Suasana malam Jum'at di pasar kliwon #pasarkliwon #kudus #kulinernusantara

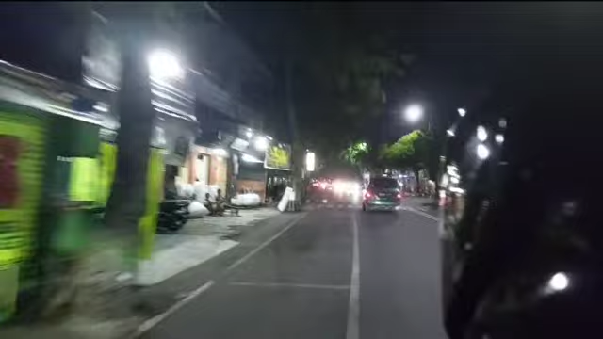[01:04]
Ini teman-teman, udah sampai kawasan pasar Kliwon teman-teman Kalau malam Jumat, oh masih tetap rame, biasanya seti kalau malam Jumat Ini tidak jualan,
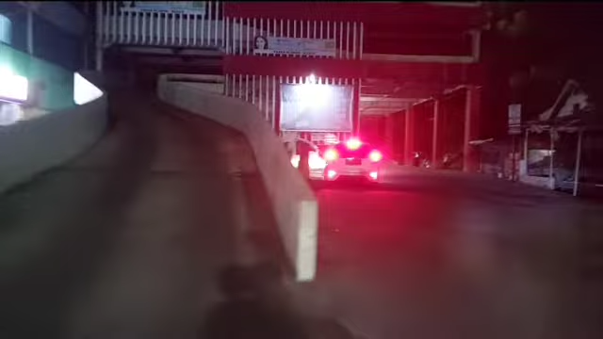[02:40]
Nah itu, dan situ ada lontong tahu mapan
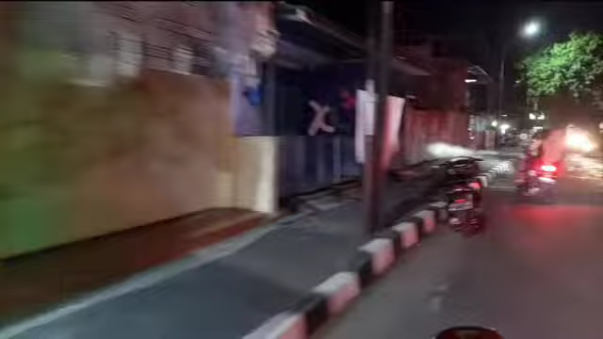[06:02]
Ini kalau musim burian Sini kanan kiri rame teman-teman Jualan burian Terus sama jualan awam
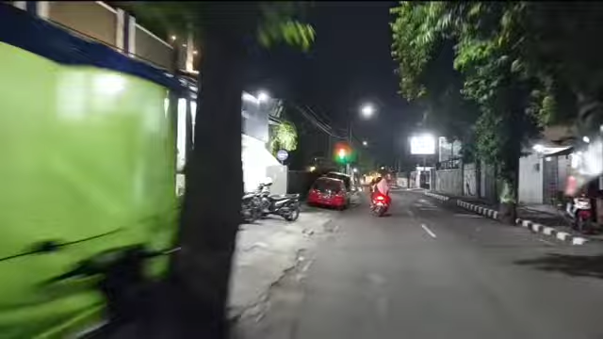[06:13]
Nah ini kayak sebelah kiri Gini teman-teman Kalau musim burian Banyak yang jualan burian kayak gini